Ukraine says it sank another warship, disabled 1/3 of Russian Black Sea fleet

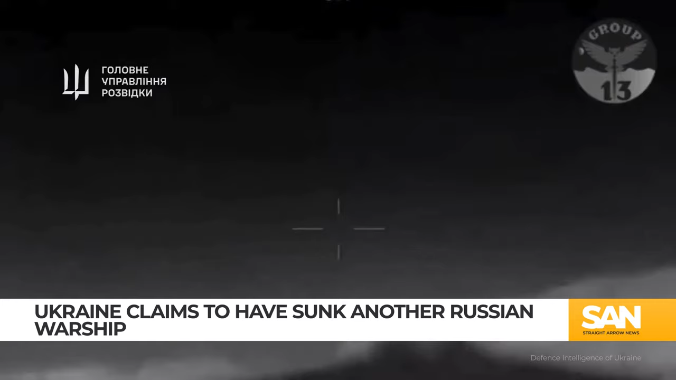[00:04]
it's in taking down Russian warships in the Black Sea. New video from the Ukrainian military appears to show a sea drone attack sinking another Russian vessel. A camera mounted on a Magura V5 drone captured the moment the drone raced up to the Caesar Kunikov, followed by an explosion. The Ukrainian Armed Forces say three drones punctured critical holes in the ship sinking it.